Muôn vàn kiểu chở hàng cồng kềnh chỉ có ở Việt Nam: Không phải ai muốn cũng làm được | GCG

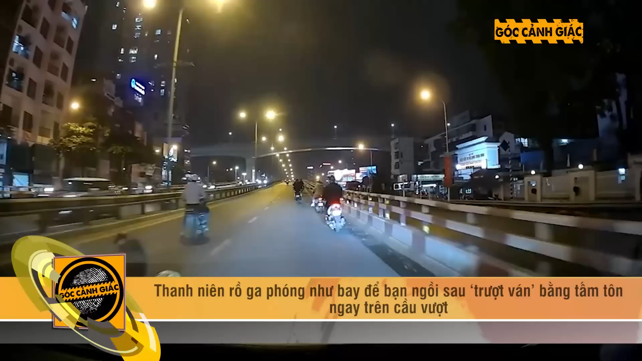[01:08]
Thế nhưng, trách ai bây giờ đây? Trách mình thôi. Ai bảo là ngồi ngả ngớn trên cái tấm tôn không gây tai nạn thì cũng là được ông bà gánh còng lưng rồi. Video do camera hành trình của ô tô chạy phía sau ghi lại cho thấy người đi xe máy chở theo một tấm vật liệu khổ lớn nhưng không chẳng buộc cẩn thận mà chỉ cố định bằng cách để cho người ngồi phía sau ngồi lên. Chính sự cầu thả vào chủ quan này đã dẫn tới tình huống tai nạn giở khóc giở cười.